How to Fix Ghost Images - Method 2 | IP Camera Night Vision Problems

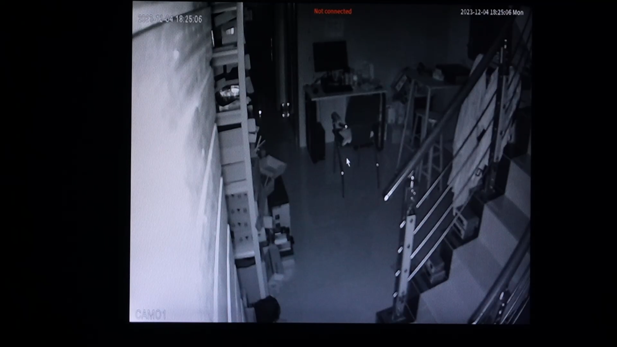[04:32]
And we can hear the click sound Since I turned on the IR infrared LED So you can see black and white images on our monitor But black and white images can capture ghost image easily That's why we'll need an external light And I'm going to turn on a light bulb now